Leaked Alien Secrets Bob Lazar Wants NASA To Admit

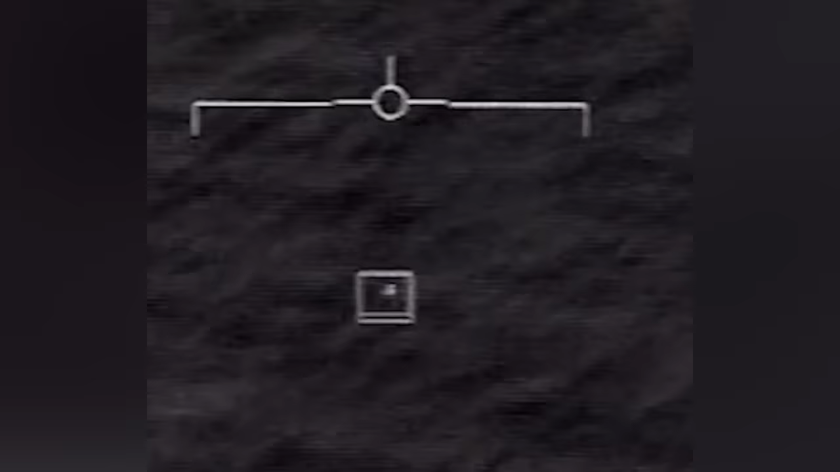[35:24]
That defies our current understanding of flying objects and leads a lot of people to believe this was from another intelligent species.
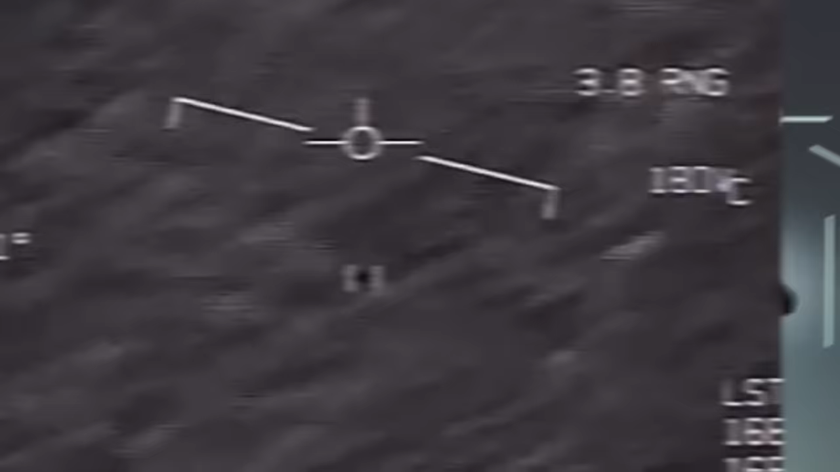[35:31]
Now no one is sure if this object was being piloted by some sort of alien
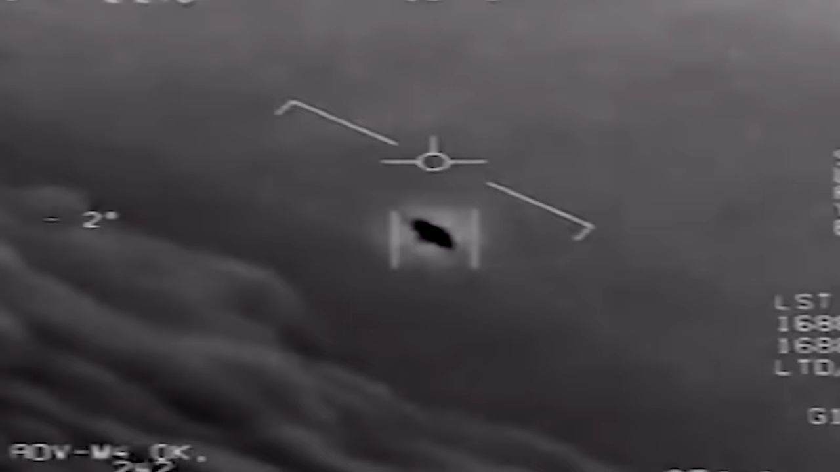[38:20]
In that specific video, there's a mechanistic turn against the wind without deceleration, which means a craft without rotors, heat signatures, tail fins, and no tail number and it was moving in a way that is counter-intuitive to aeronautics.
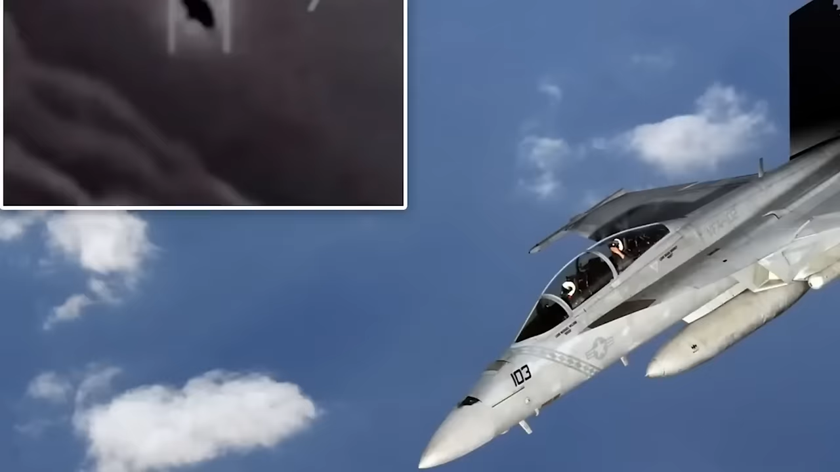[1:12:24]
They feature long, oblong shaped objects captured with infrared that appear in the Earth's atmosphere before rapidly disappearing from view.
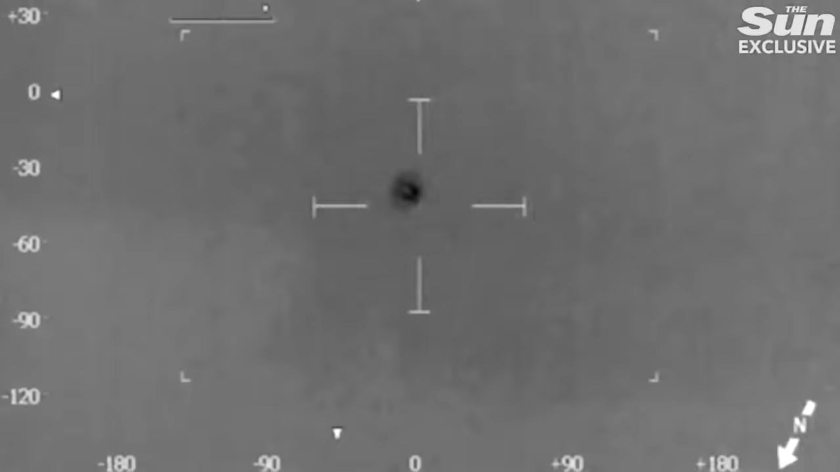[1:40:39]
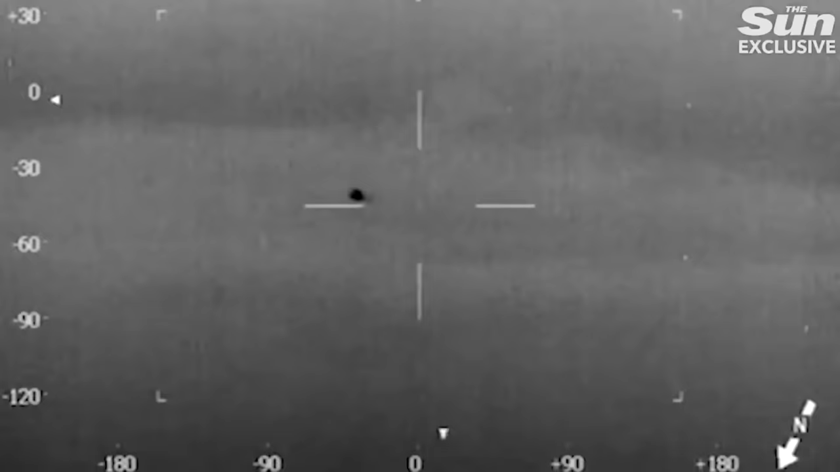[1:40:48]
What's also interesting about this one is that the object was moving against the wind,
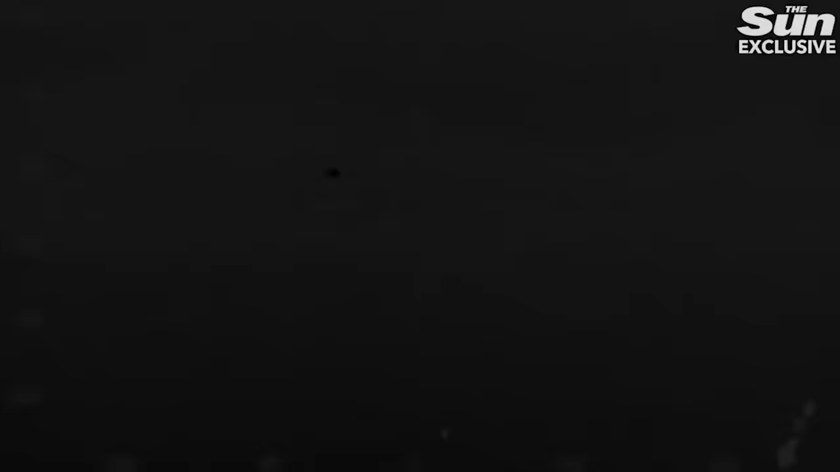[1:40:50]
so it is or was being operated one way or another.
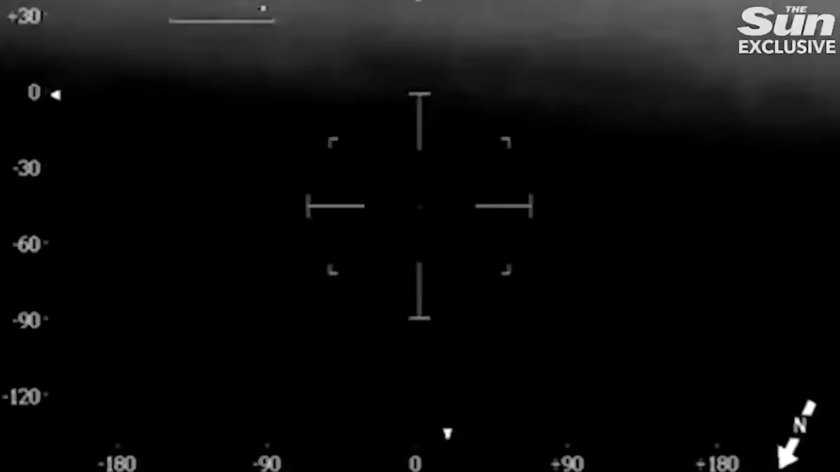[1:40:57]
Police also stated years after the event that it could have possibly been a drone, but they were struggling to keep up with it, so it would have to be a pretty fast one.
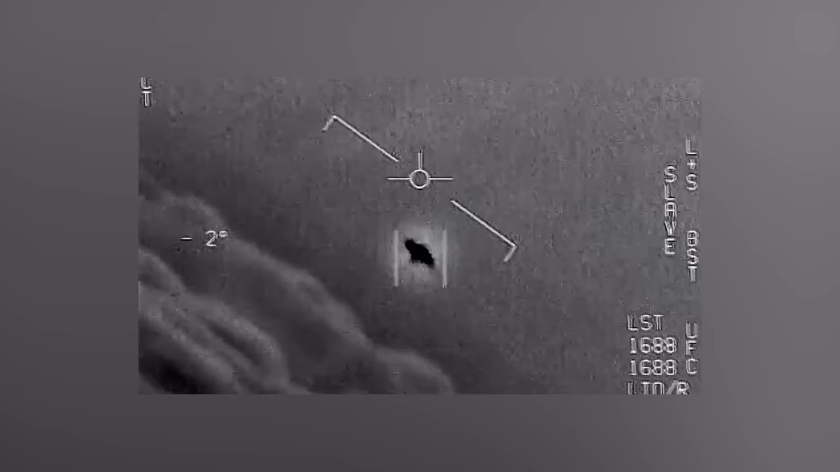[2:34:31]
In videos leaked back in 2007 and 2017,
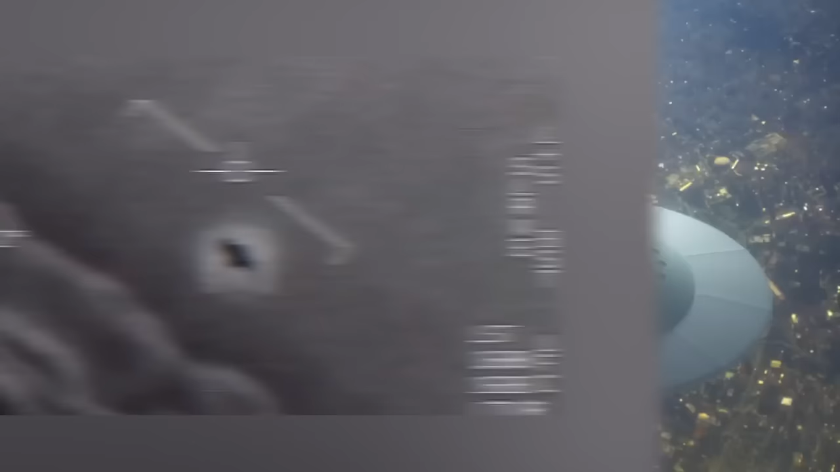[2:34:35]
the Pentagon has aimed to clear up any misconceptions by the public on whether or not the footage that has been circulating was real.
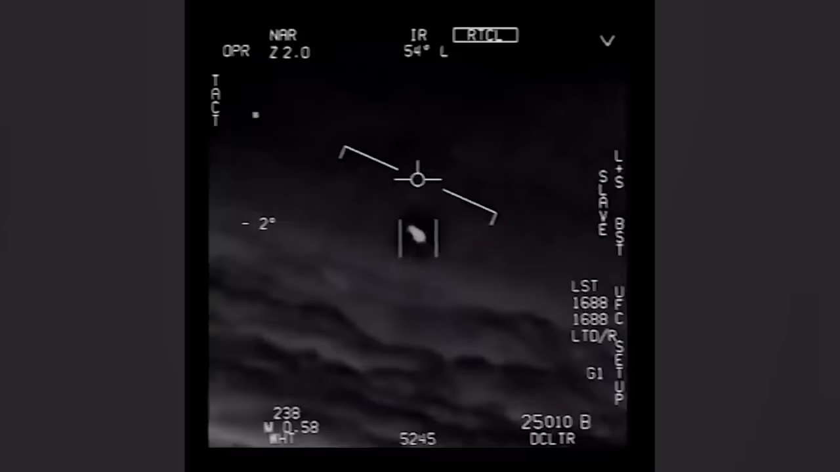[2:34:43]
In the video, unidentified objects are seen spinning and hovering in the air and above the water, while two Navy pilots remark in shock and confusion over the two oblong disc-shaped objects.
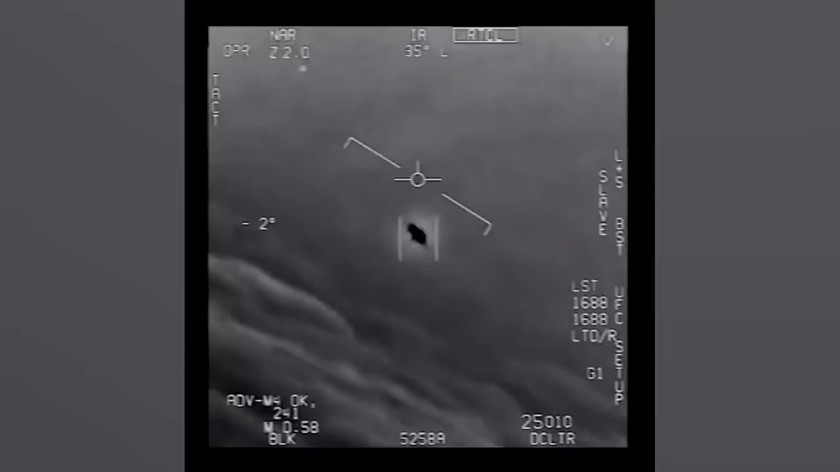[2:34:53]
So you may be thinking, well, how did the government try to hide it if they were the ones that actually released it?
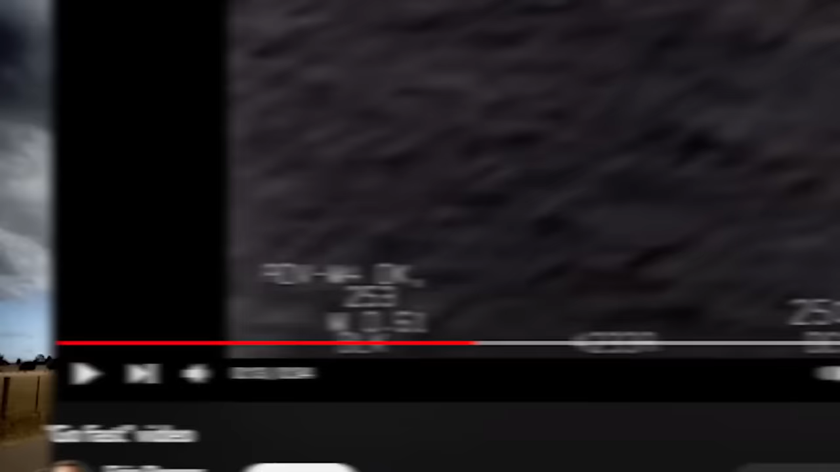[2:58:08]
The video that we're talking about, nicknamed Go Fast by To The Stars, starts by explaining the various numbers and symbols that appear in the footage.
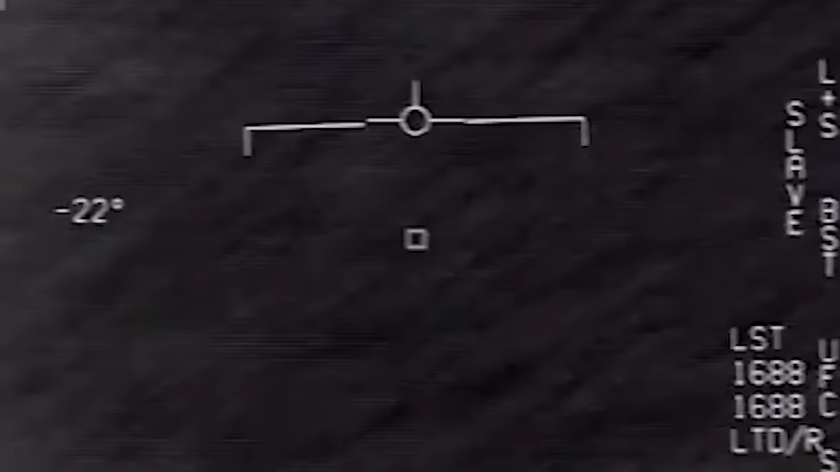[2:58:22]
and in a 5 degree turn and the unknown object was approximately 4.4 nautical miles away. The video shows the Super Hornet's weapon system operator repeatedly trying to acquire the UFO with the ATF's built-in auto tracker,
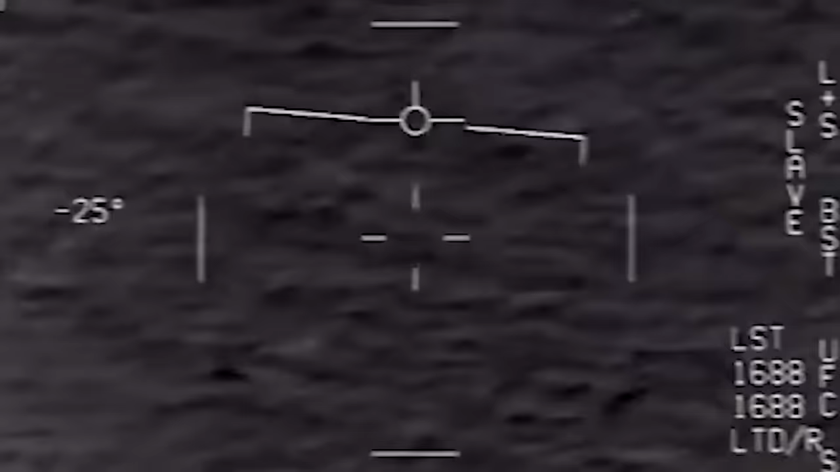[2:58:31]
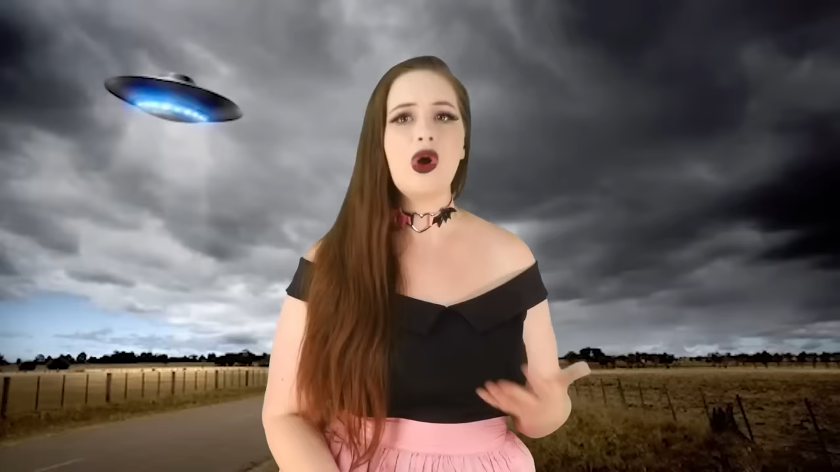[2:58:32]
which, you know, can pick out an object and keep it centered on camera. After two tries, the weapon systems officer, or WSO, shouts, whoa, got it!
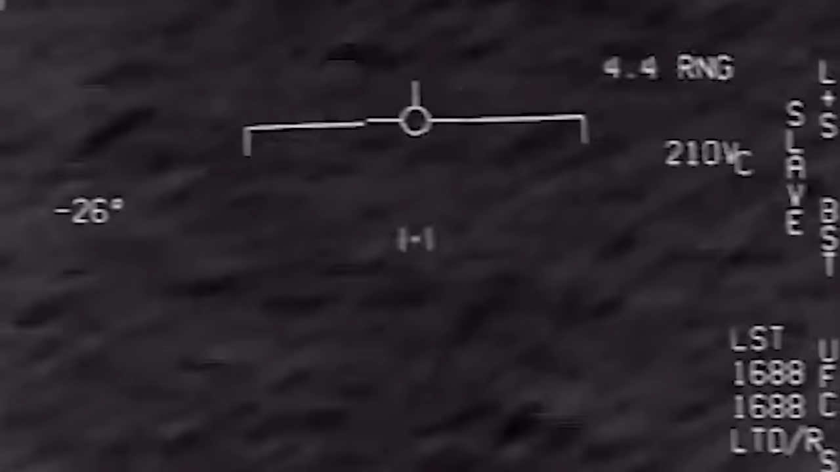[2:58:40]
To which another person, assumed to be the pilot, says, woohoo, whoa, what the bleep is that?